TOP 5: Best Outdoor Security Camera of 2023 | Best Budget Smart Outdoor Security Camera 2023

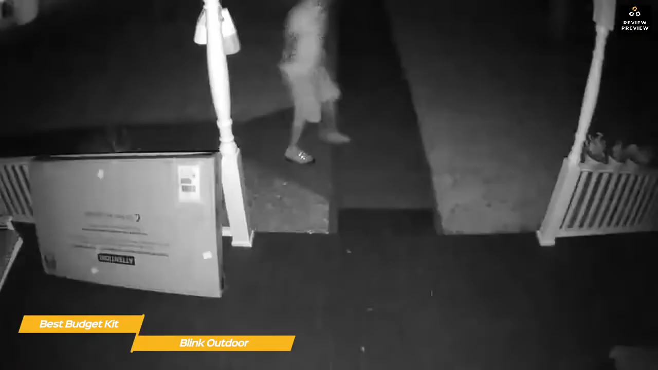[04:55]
vision so when the sun goes down the protection continues use the two-way talk function to scare off intruders